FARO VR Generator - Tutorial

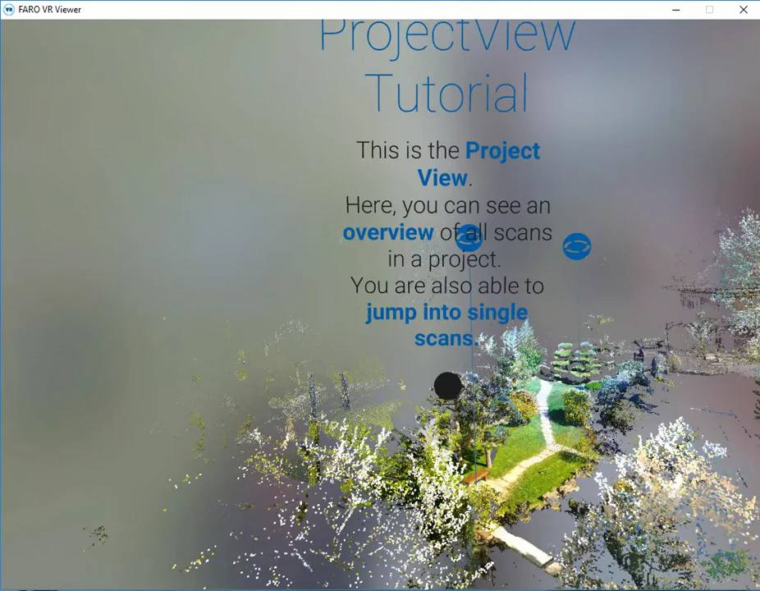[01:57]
To begin we come into the project view.
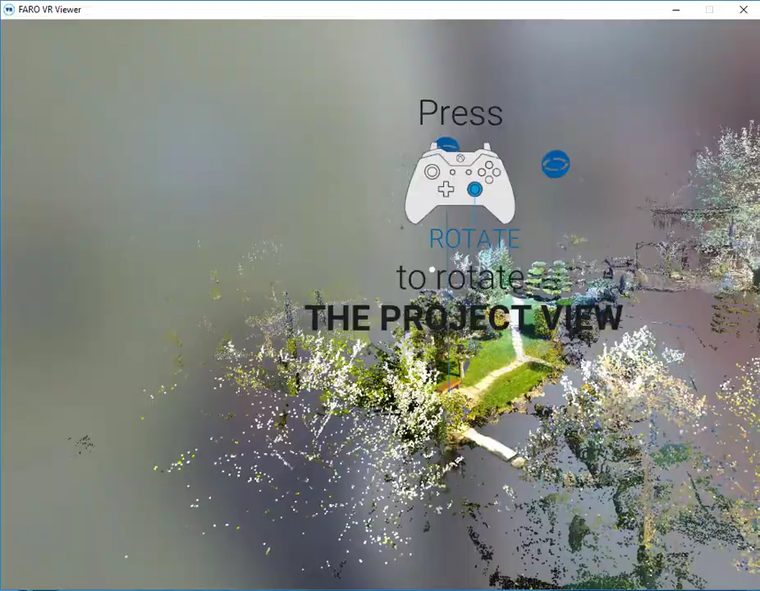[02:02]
We can choose to rotate our project view by using the right joystick.
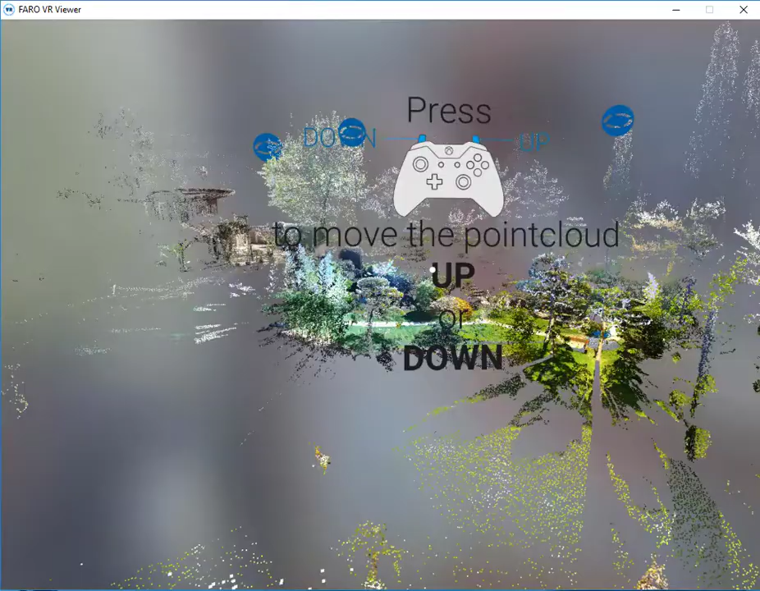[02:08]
Also we can use our up and down triggers as before.
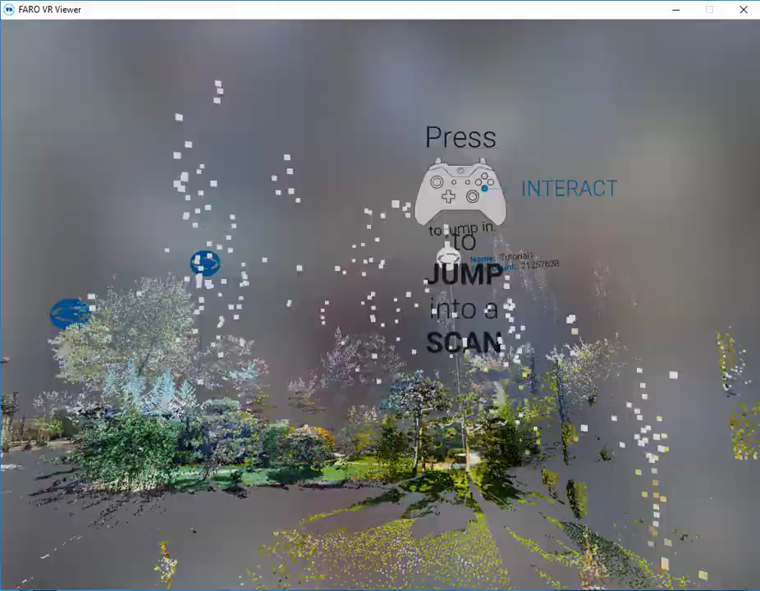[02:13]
Lastly we can select a scan position.
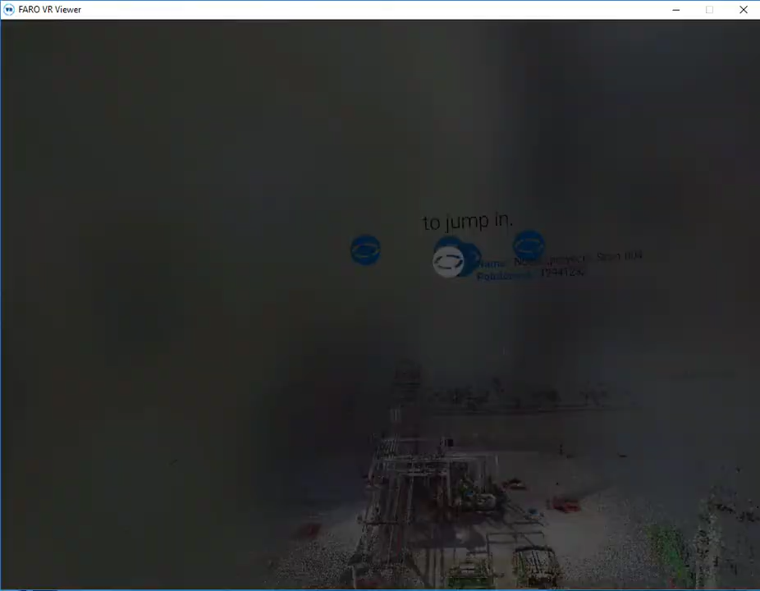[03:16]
Now I'll select a scan position to jump in.